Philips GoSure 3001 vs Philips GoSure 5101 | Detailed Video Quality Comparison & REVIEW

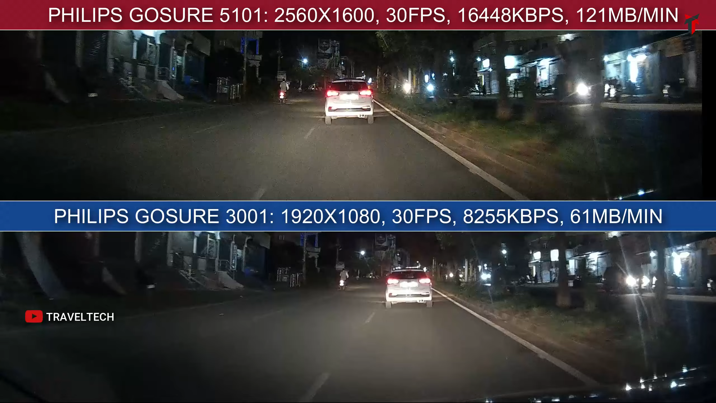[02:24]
give you a mild whitewash look whereas in terms of the 5101 you can see a better contrast appearance of course as said previously the sharpness and even the contrast levels do look better in the 5101 so overall in terms of the number plate readability as well i think the gaussure 5101 does have a slight advantage over